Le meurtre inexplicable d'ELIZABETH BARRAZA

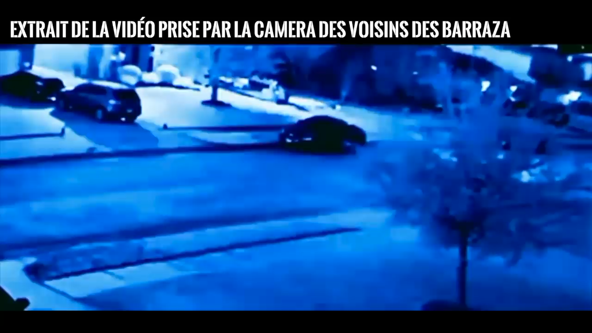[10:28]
Une personne descend du véhicule par le côté conducteur.
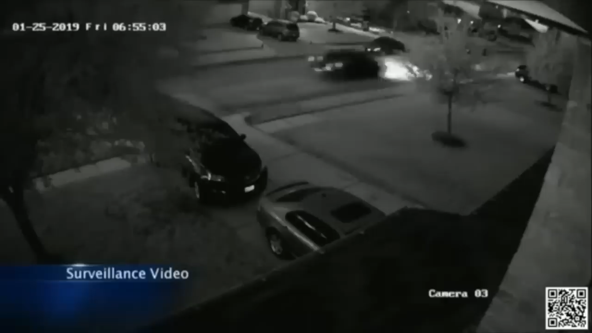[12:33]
à 6h55, la Nissan Frontier repasse en sens inverse devant la maison à toute allure.